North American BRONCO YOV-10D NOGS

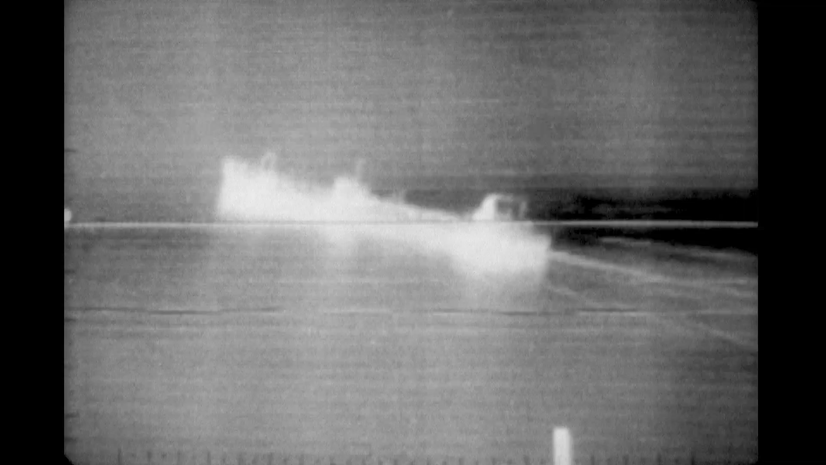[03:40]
The aircraft passes over a couple of tankers on the way to the target area. This is a practice target ship.
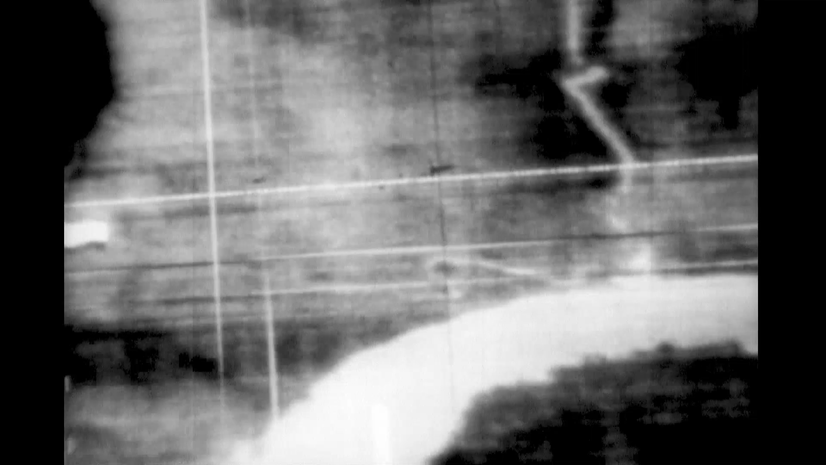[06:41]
When I can see it on the scope, I'll call you and I'll start firing. Got him again. Got him again. Got him again. Got him again. That beauty's hurt.